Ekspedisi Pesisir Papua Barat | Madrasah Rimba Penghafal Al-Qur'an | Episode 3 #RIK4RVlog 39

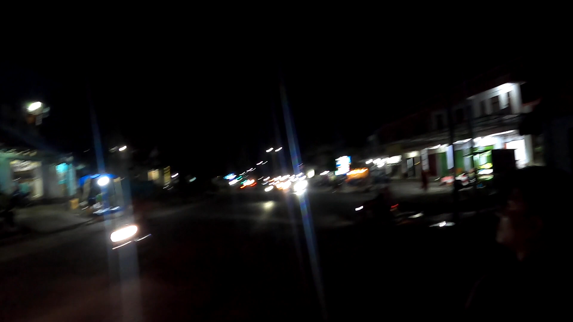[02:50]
ATM terdekat itu adanya Bank BRI. Oh, itu lampu merah, Bor.